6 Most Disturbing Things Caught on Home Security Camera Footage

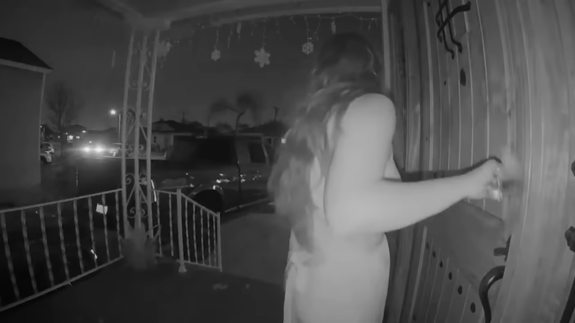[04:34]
On the night of February 20th, 2022, the three of them went shopping together.
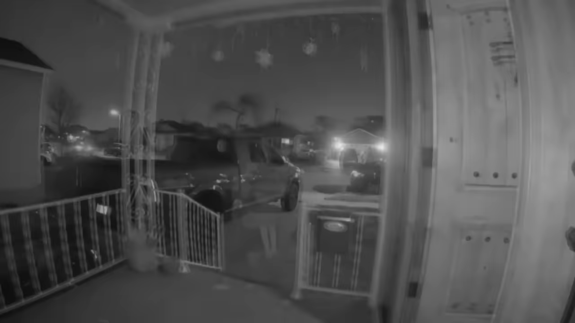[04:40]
Their home security camera would show them returning home. They're seen walking inside and closing the door behind them. Shortly after, a man walks into frame from around their parked truck. The very first thing he does is try to open the door. Who are you talking to? Why? Why?
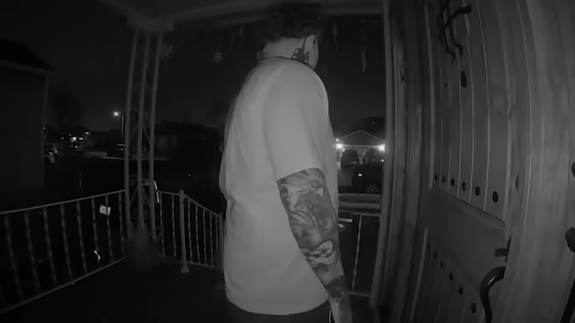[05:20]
After knocking a few times, the man walks away. However, they later found out through a neighbor's camera that for the next 5 minutes he walks around the house on his phone.
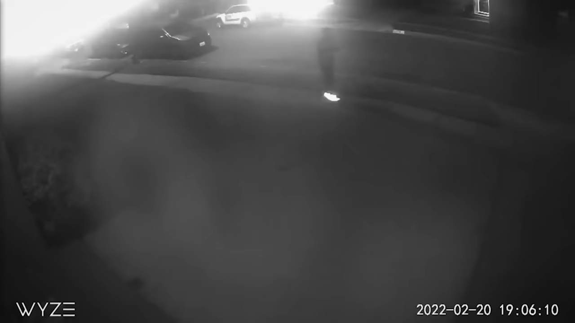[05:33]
Allie further reviewed the videos and found that it appears the man had been following them in his car all the way from the store.
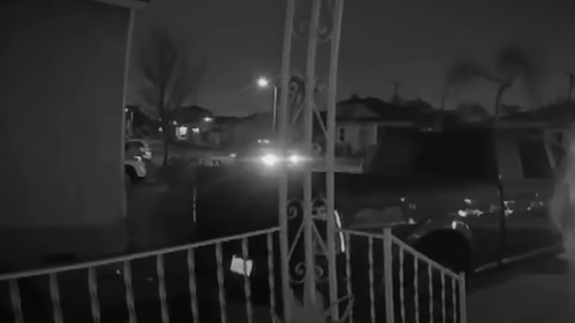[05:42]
A few seconds after they park in the driveway, his car drives a bit further and parks a few houses down.
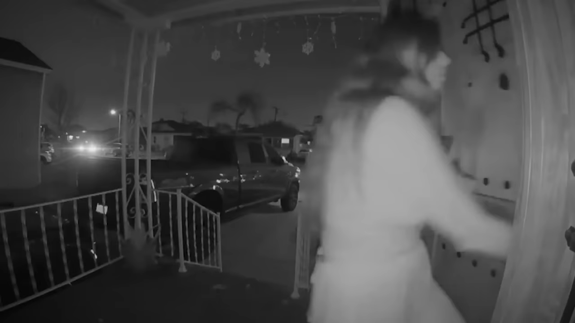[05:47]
After a few more seconds, he gets out and starts walking towards them. Thankfully, they were able to get everything inside and the door locked before he got there. Allie ended by writing, "I don't know what this man's intentions were, but I don't think it was to rob us.
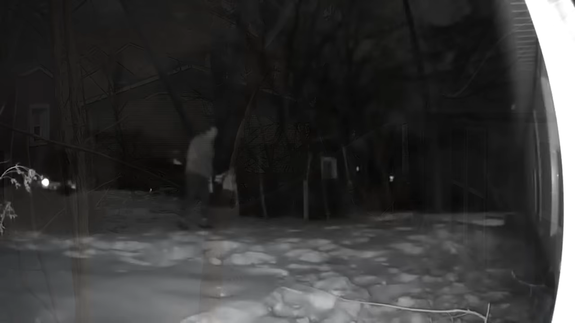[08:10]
Worried someone deliberately looked inside her window, the woman set up a security camera outside pointed towards her window. A few nights later, the camera recorded the man who made the footprints coming back.